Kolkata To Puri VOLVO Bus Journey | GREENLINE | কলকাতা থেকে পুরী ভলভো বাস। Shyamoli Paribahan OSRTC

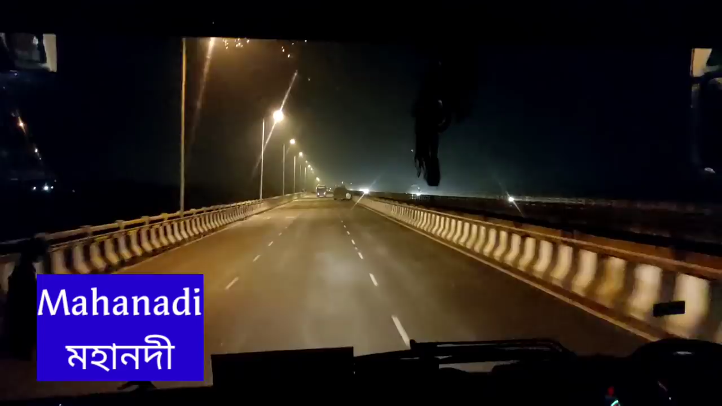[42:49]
কটকের সীমানা পেরিয়ে নদী পার করে এবার আমরা চললাম রাজধানী ভুবনেশ্বরের উদ্দেশ্যে।
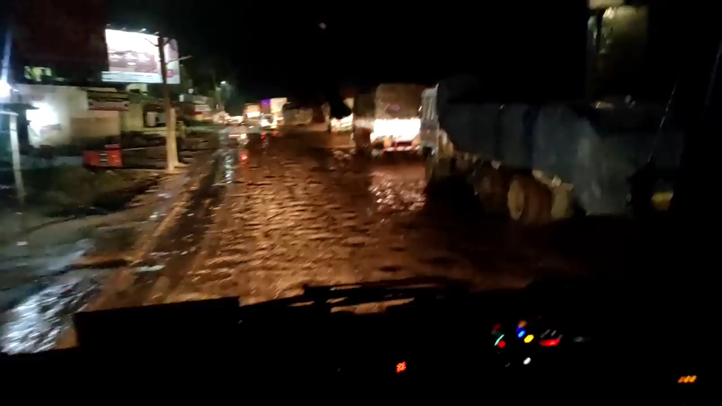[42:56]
কটক ছেড়ে কিছুটা এগিয়েছি, এমন সময় হঠাৎই আবির্ভাব হলো আবার সে বিশ্রী ভাঙাচোরা রাস্তার।
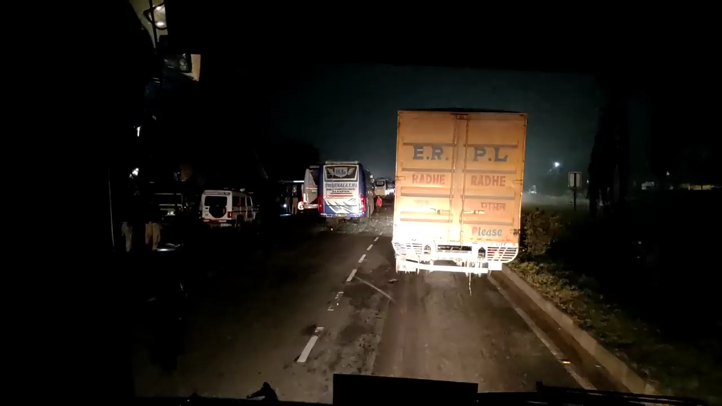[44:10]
এমনকি দাঁড়িয়ে রয়েছে একটি পুলিশ ভ্যানও।
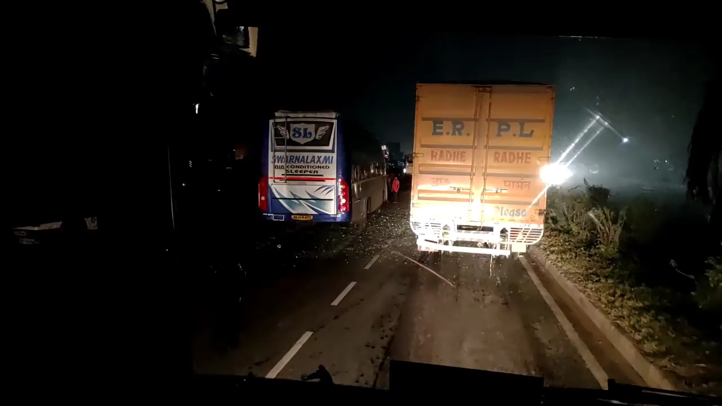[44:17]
কিছুটা সামনে এগোতেই লক্ষ্য করলাম রাস্তার ওপর বিস্তীর্ণ এলাকা জুড়ে ছড়িয়ে রয়েছে অসংখ্য কাচের টুকরো।
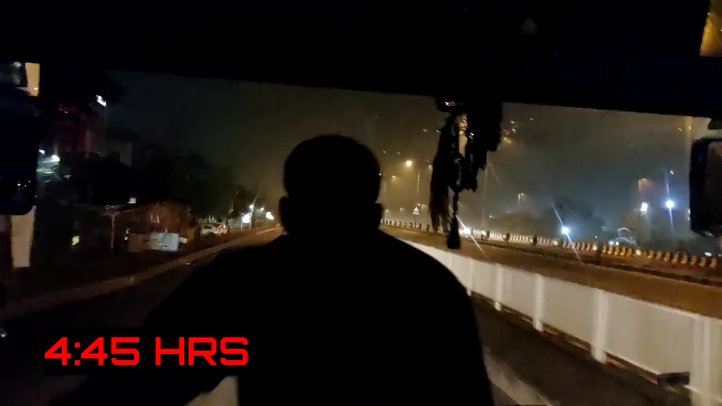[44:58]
440 কিলোমিটারের সফর শেষ করে আমরা এসে পৌঁছলাম উড়িষ্যার রাজধানী ভুবনেশ্বরে।
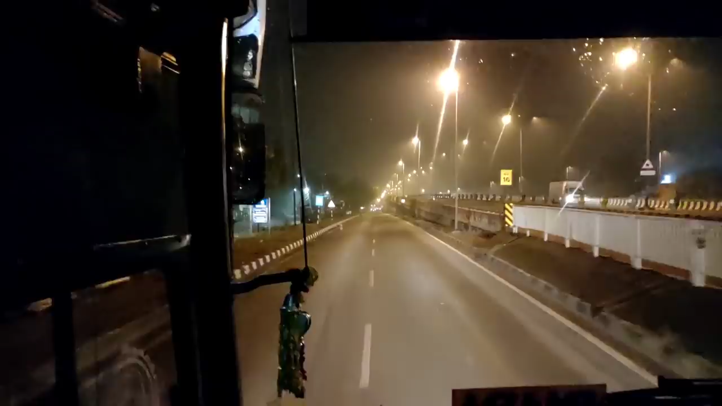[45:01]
রাজধানী তখন আড়মোড়া ভেঙে ধীরে ধীরে উঠছে জেগে, খুলেছে চায়ের দোকান, বেরিয়েছে দুধের ট্রাক, এসেছে খবরের কাগজ, আরো কত কি।
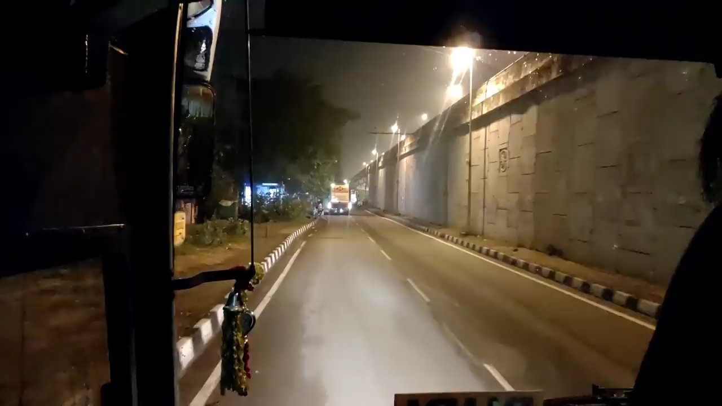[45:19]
পুরীর পর্যটক ছাড়াও এই বাসের একটি সিংহভাগ বুকিং হয় ভুবনেশ্বর ও কটক থেকে।
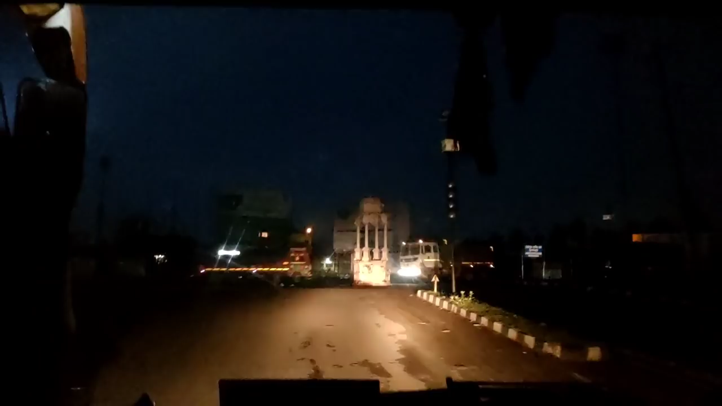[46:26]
পুরীর এই রাস্তা হল ন্যাশনাল হাইওয়ে 316। প্রায় 110 কিলোমিটার লম্বা এই 4-লেন হাইওয়ে মূলত কলকাতা চেন্নাই জাতীয় সড়কেরই একটি শাখা, যেটি উড়িষ্যার রাজধানী ভুবনেশ্বরকে শ্রীক্ষেত্র পুরী এবং চিলিকা লেকের সঙ্গে জোড়ে।
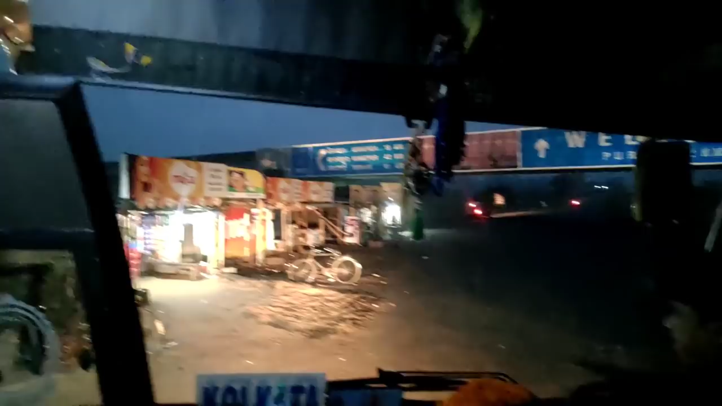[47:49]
পুরীর 40 কিলোমিটার পূর্বেই ওয়েলকাম টু পুরি লেখা বোর্ডটি যেন আমাদের উত্তেজনা আরও উস্কে দিল।